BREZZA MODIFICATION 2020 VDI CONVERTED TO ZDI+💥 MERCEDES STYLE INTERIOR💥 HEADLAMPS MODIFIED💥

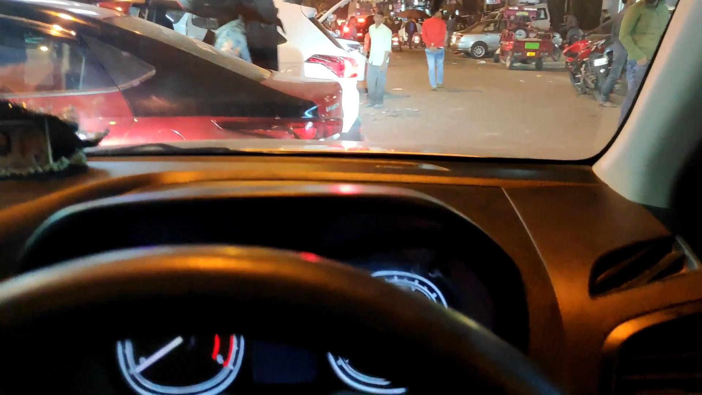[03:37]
तो यहाँ से आपको अंदाजा लग रहा होगा रोशनी का, तो ऐसी कुछ रोशनी है एलईडी की जो इंस्टॉलेशन हुई उसके बाद हुई है।
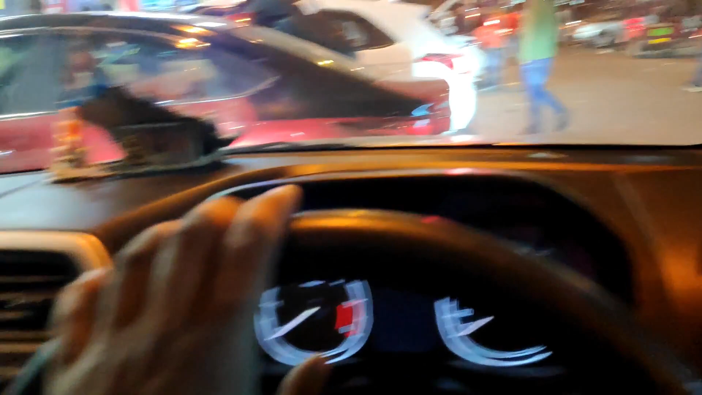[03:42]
पीछे कौन सी एलईडी लगाई गई है इसमें? क्रिस्टल आई। इसमें क्रिस्टल आई की इंस्टॉलेशन करी गई है।